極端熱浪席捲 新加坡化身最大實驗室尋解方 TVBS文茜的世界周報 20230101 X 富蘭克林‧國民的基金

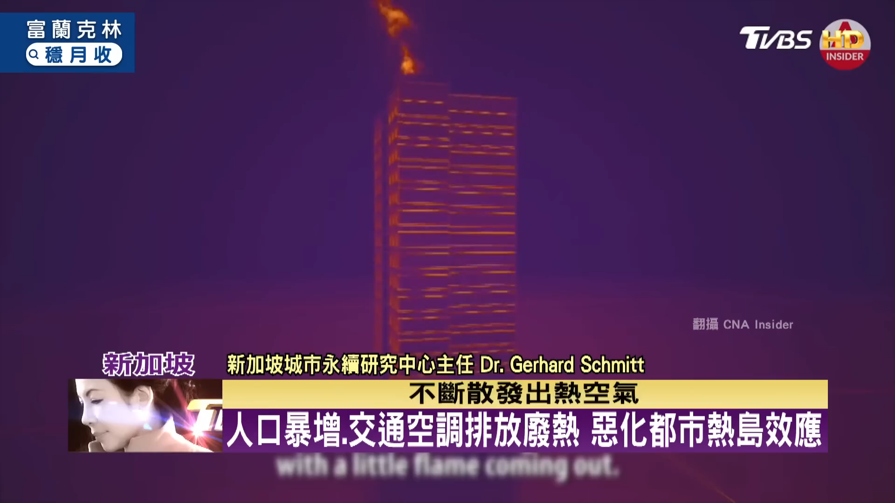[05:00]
它会像一较软的热岛像一小热岛在外面